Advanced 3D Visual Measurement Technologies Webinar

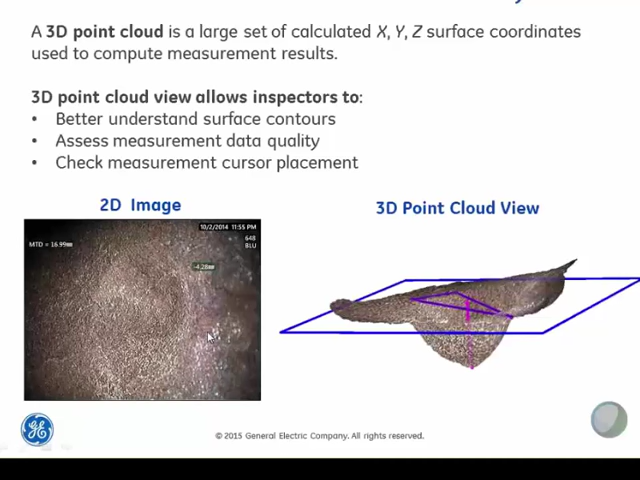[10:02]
So it's really hard to overstate the additional information that you get from this 3D point cloud view as compared to a normal 2D image.
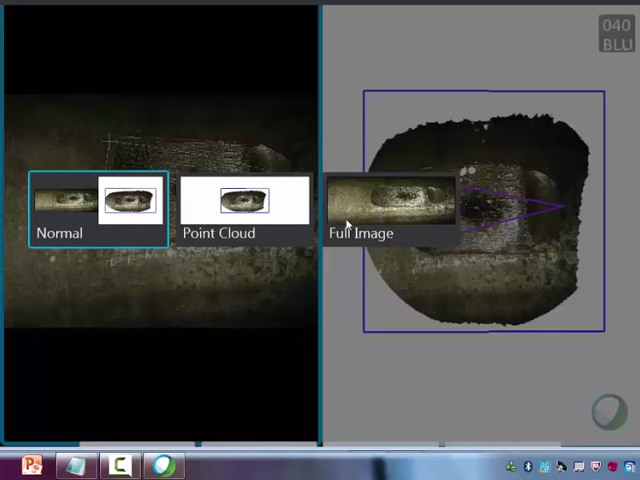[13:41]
I can just come down to the Views soft key and bring up the Views menu and select whichever view I'd like. So for this demonstration, we're going to stick with the split view.
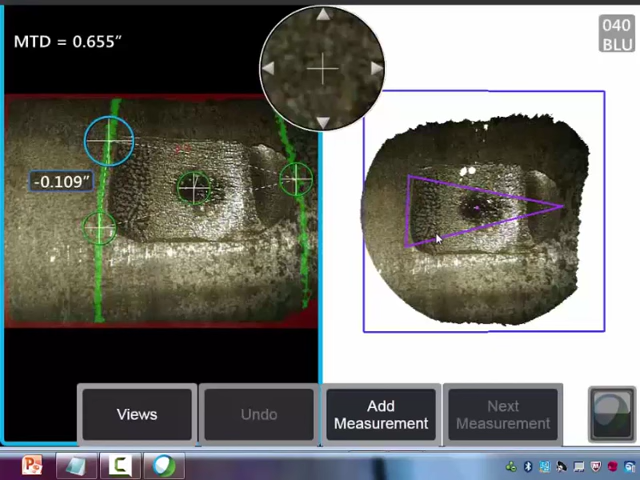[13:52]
So now let's take a look at the point cloud of this particular measurement. So when we rotate this point cloud, it becomes immediately obvious that we're actually measuring on a very curved surface, which we didn't really notice looking at this 2D image. And this depth measurement that we're making is really measuring this curvature much more than it's measuring the depth of this indication. So we can tell clearly that this is not going to be an accurate measurement.
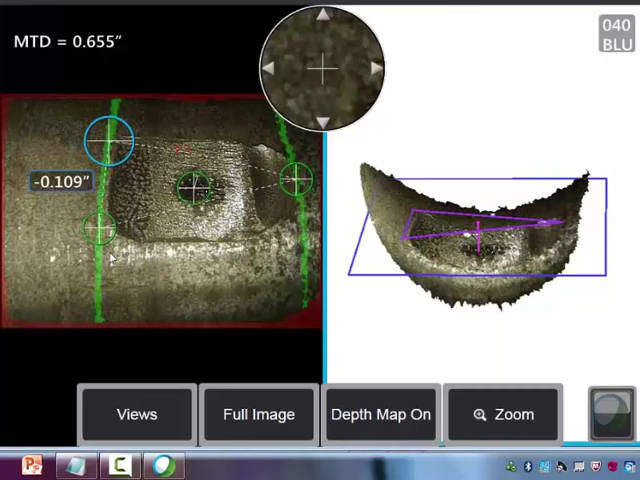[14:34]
So the first common mistake that's easy to avoid using the point cloud is misinterpretation of the shape of the surface.
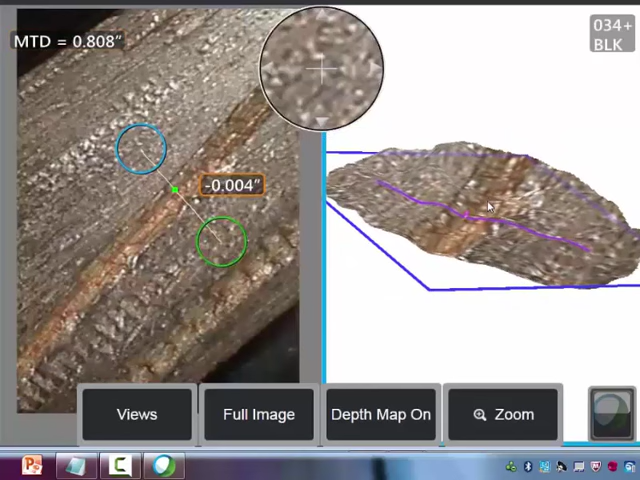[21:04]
So this is the noise I'm talking about that's created from this variation and this matching error. When I turn on the depth map, what we'd really like to see here is a clear signature
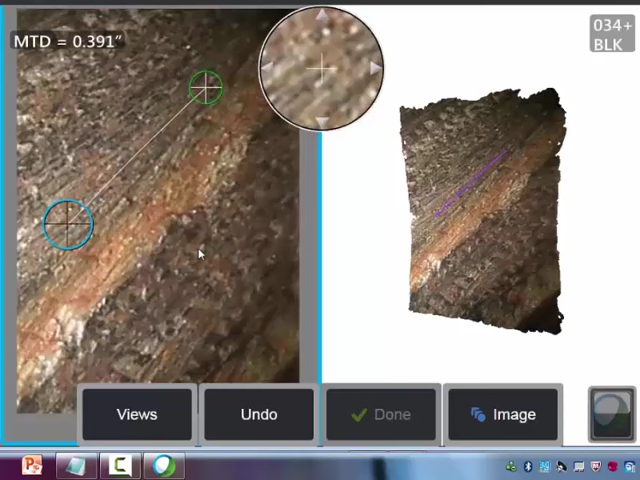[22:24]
And the software will search this region between these two reference lines and give us a depth profile through the deepest point in that area.
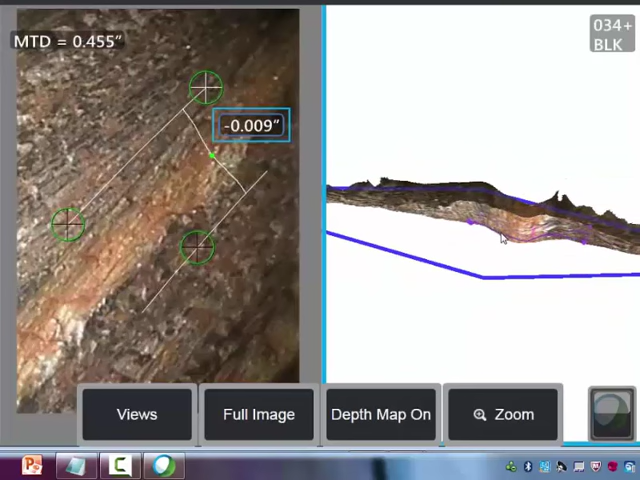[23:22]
quite smooth looking as we would expect. And we can clearly see the profile of this indication in the point cloud view. When we turn on the depth map, we see a nice clean signature of this indication showing up in this area. And the noise outside of the indication region is quite low. So this is really what we want to look for or we want to see when we're making these small depth measurements.
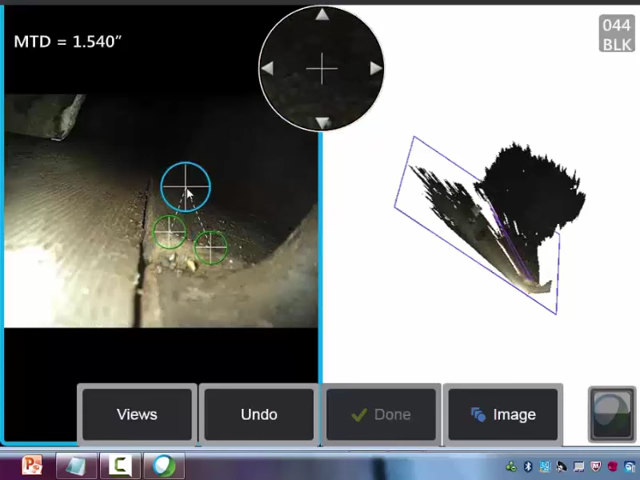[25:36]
And then we'll drop our fourth cursor down on the lower platform.
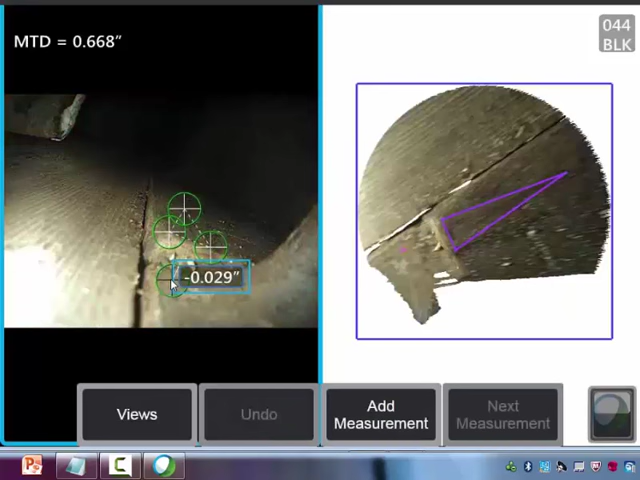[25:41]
So now when we take a look at our point cloud view,
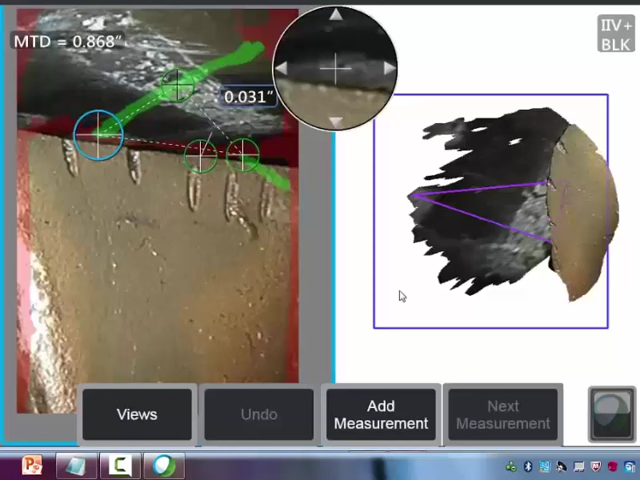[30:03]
So as we rotate the point cloud, we quickly notice that our reference plane, which should be aligned with the shroud data, is actually tilted.
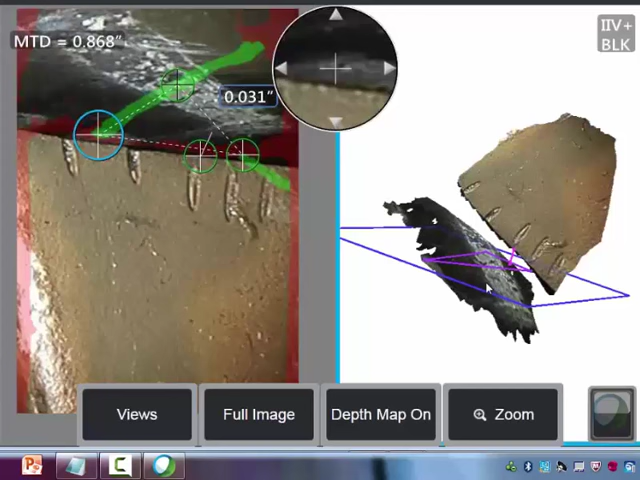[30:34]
where the measurement is actually made, is sitting up here near the edge of the blade, rather than down on the shroud where we would expect it to be. So I'm going to come over to the left image and reposition that cursor down to the shroud.
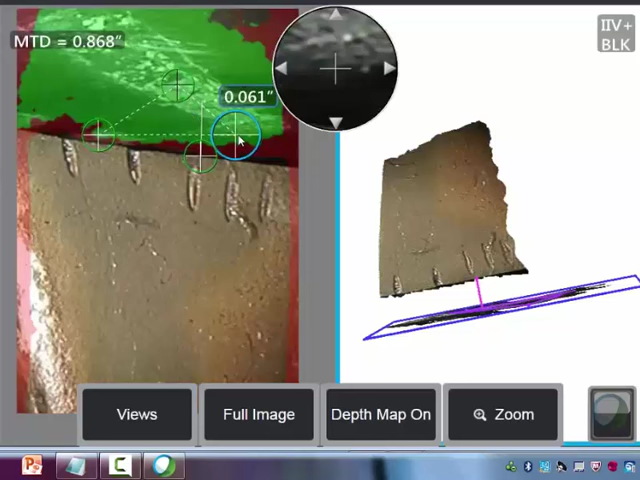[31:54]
So, what it does is it shows in green surface points that are very close to the reference plane for our depth type measurements. So, if I reposition this cursor back to its original location, we see that we just have one little band of green on the shroud, and then we have a little band of green up on the blade. And we know that we want to use the shroud as the reference surface for this depth measurement. So, this is a clue that we have a problem with the reference plane that we've established.
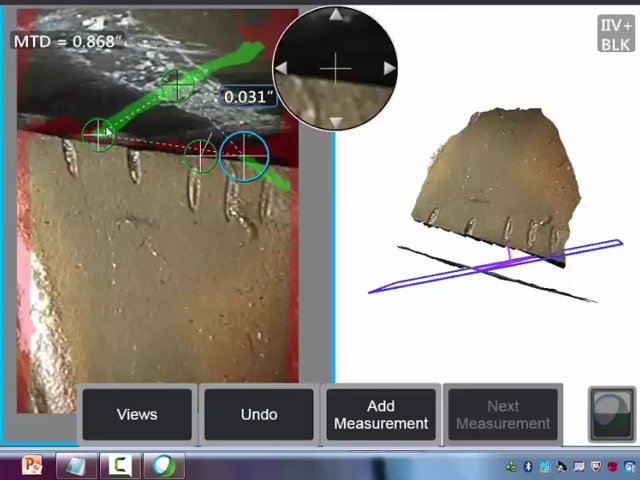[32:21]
When I move this cursor back down to the shroud surface, we can see that this entire area is showing up in green. So, now we know that we have a good plane established. So, the surface mask along with the point cloud are just two great tools for helping you avoid some of these common mistakes.
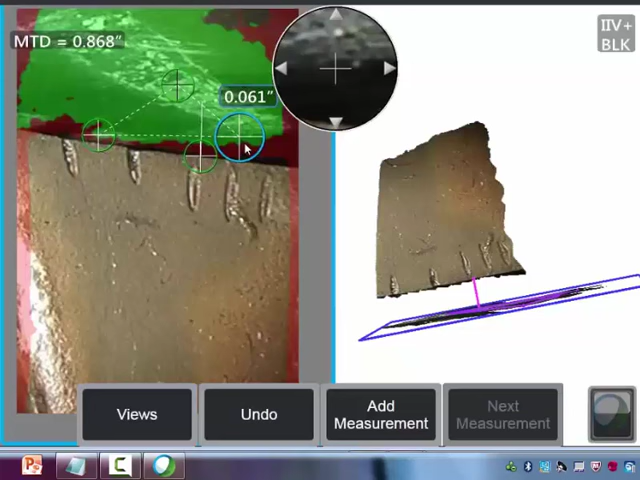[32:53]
And we talked earlier about how the depth assist feature can help you hit the deepest point in an indication quickly.